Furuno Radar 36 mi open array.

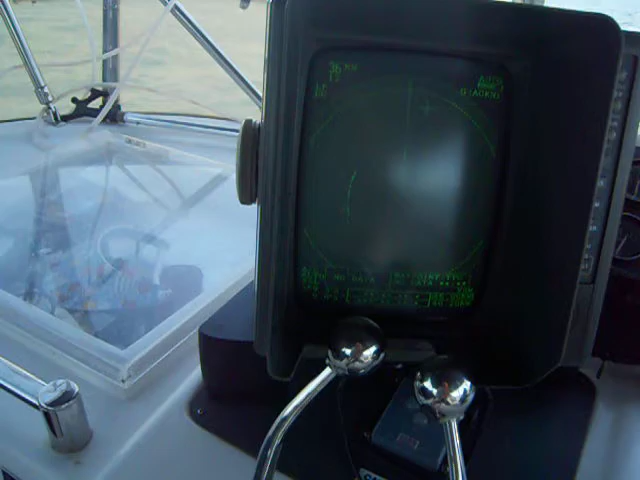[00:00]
Okay, this is a demonstration of the functions of a Peruno
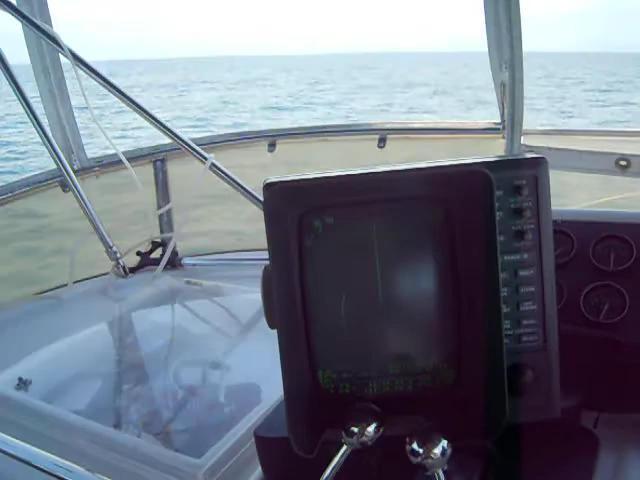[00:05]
36-mile radar set.
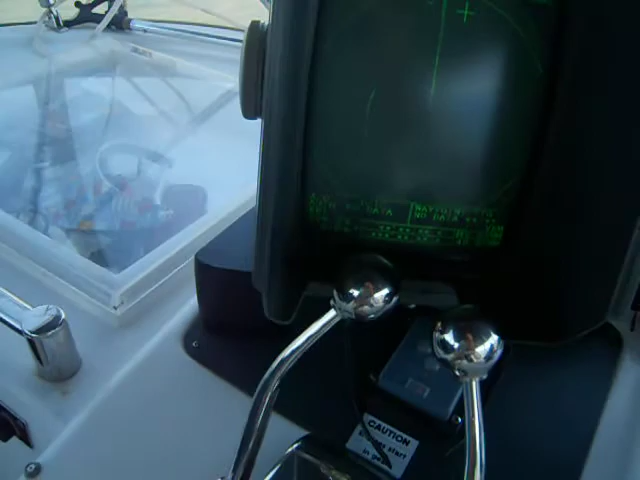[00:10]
This one here is currently set to 36 nautical miles. We're cruising on the Atlantic Ocean here, about 10-12 miles off the coast, which you can see on the left-hand side.
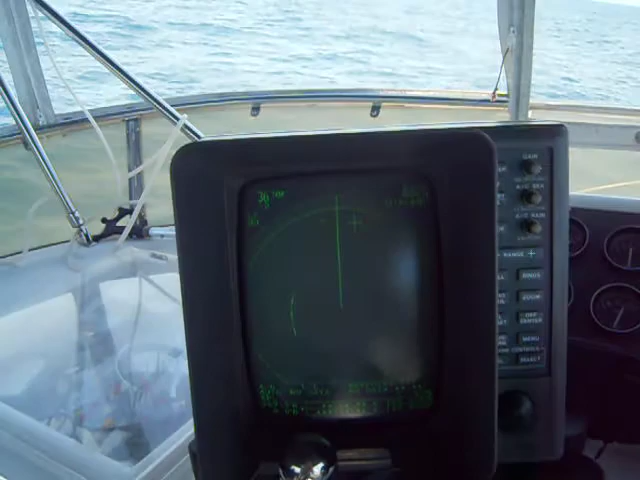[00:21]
And we're painting some of the markers at Southport, Cape Fear entrance.
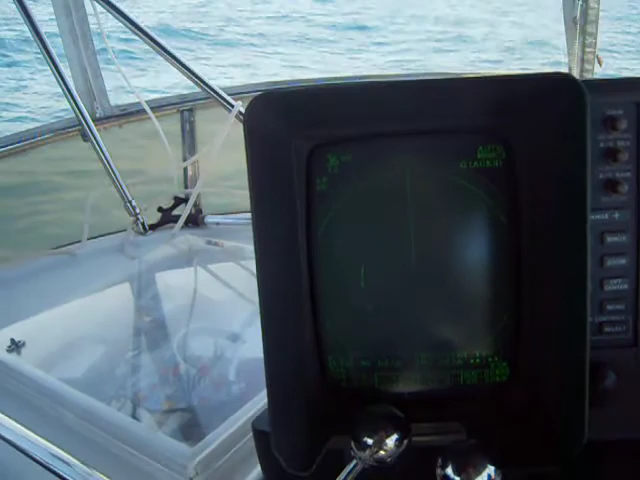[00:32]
And what you're seeing out there is about 36 miles away. The radar is actually painting all the way out to 45, but just to put the crosshairs on there,
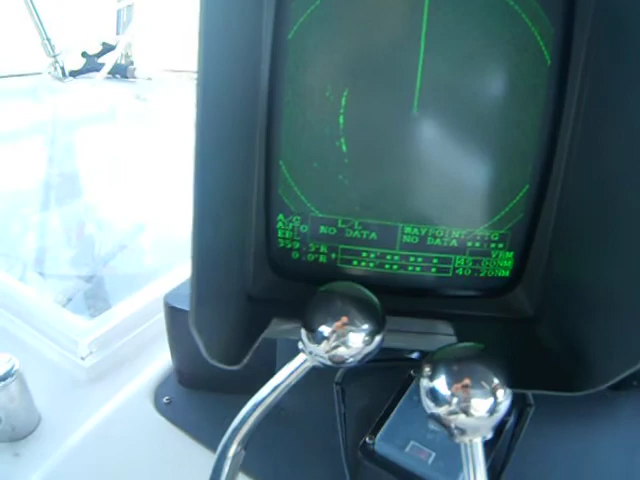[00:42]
yeah, we're about 36 miles away for those.
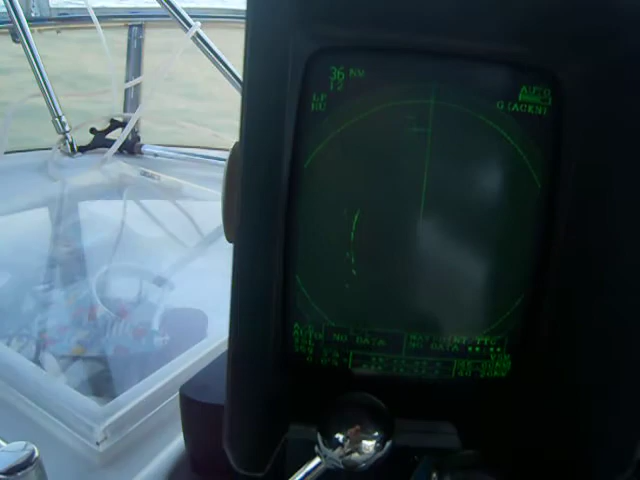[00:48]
As you can see, the track wheel works fine, as do all the other functions here. The gain works good. We can, of course,
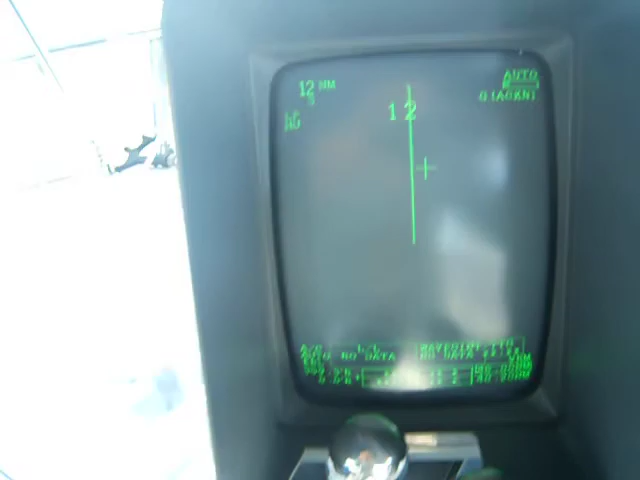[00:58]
reduce the range as required and increase it as required easily.
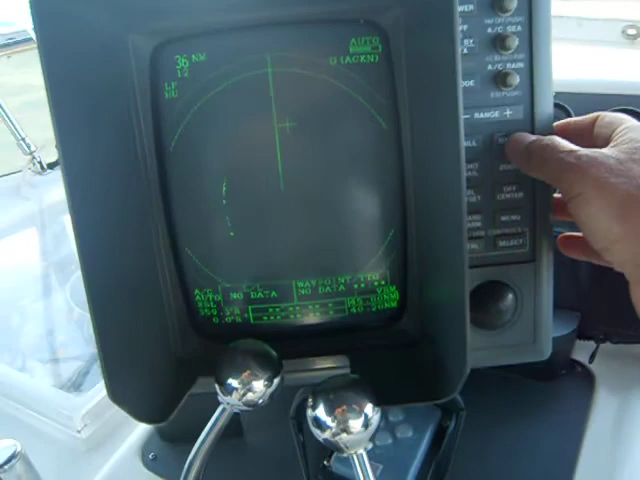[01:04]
We can paint rings. We can change the brilliance down to almost nothing for,
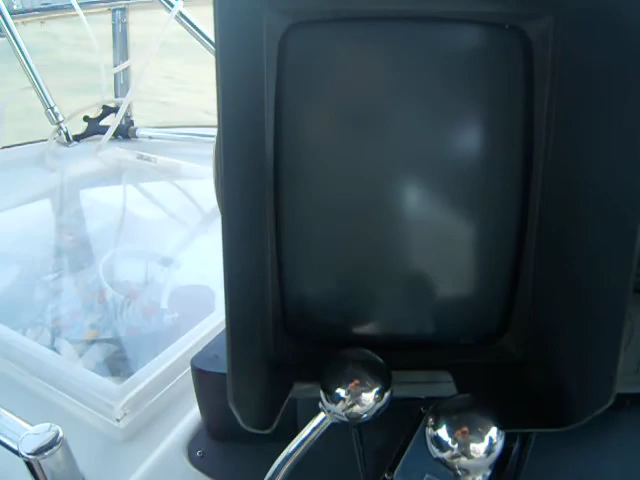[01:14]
actually nothing for nighttime operations or daytime operations. We leave it at 15. The echo trail function works.
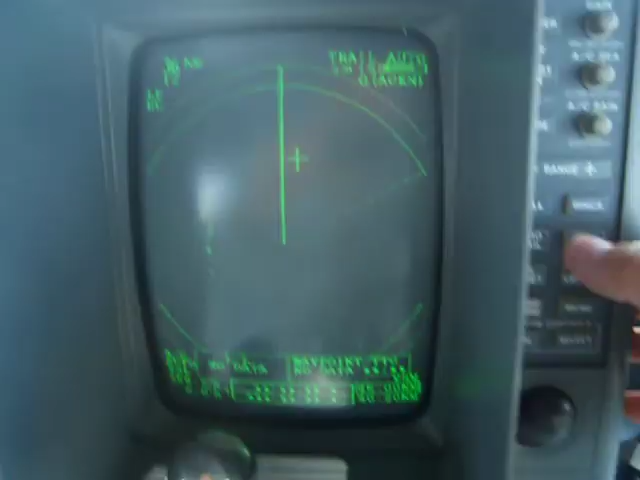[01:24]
And you can see it's ended up up here at the top. And it will basically start painting a trail.
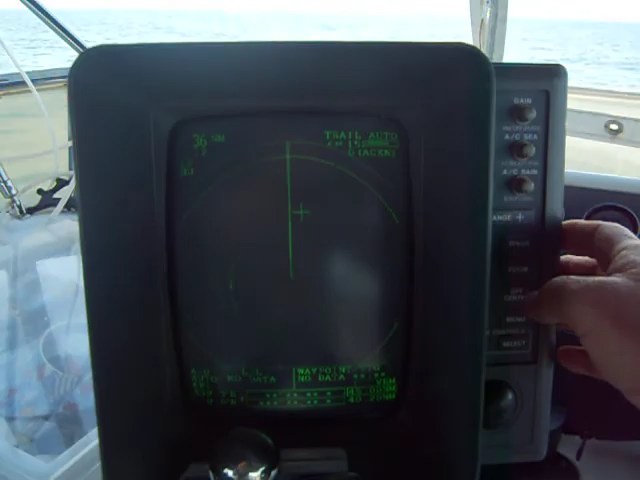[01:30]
The zoom function works just fine.
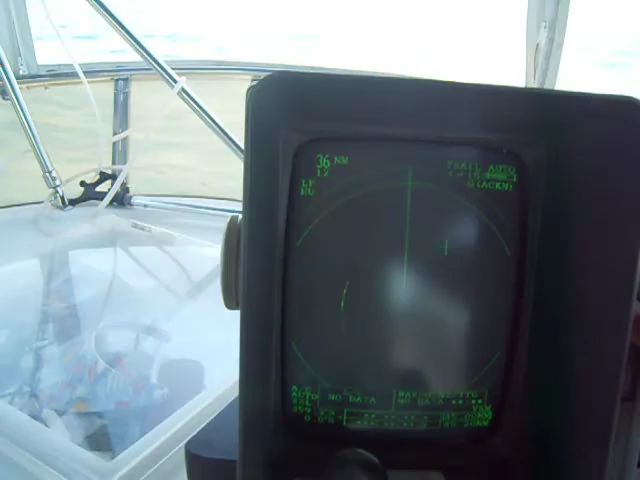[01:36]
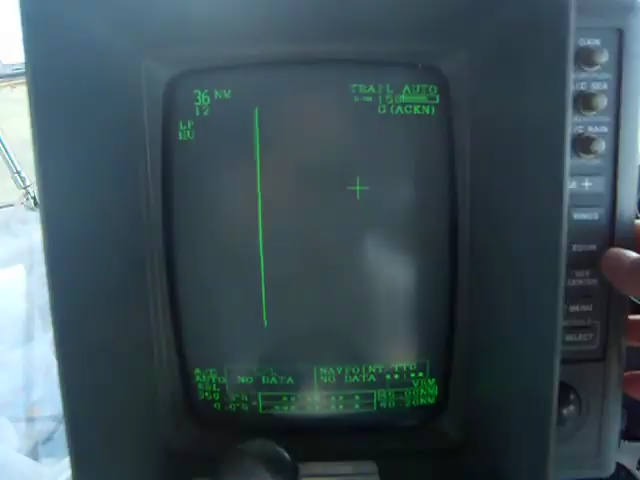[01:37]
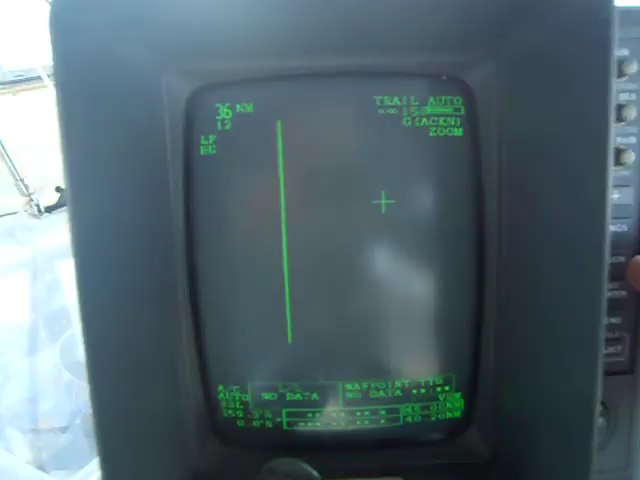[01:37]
So you can offset what you're looking at, so you can zoom in to a particular area of interest.
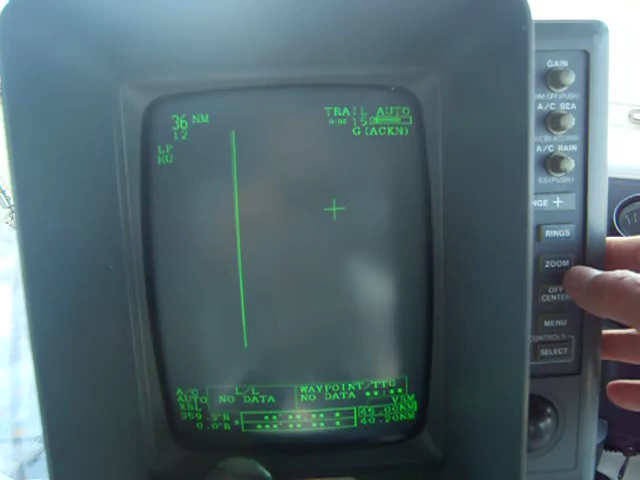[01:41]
There's electronic bearing line offsets. There's also an offset center function,
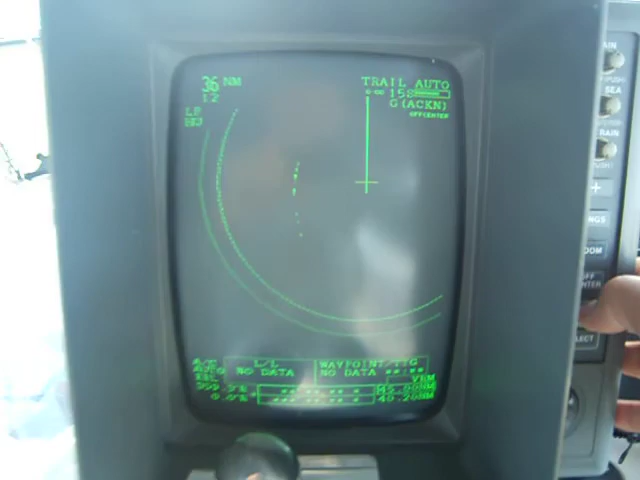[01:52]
which lets you make believe, or let the radar make believe, that it's transmitting from a different place,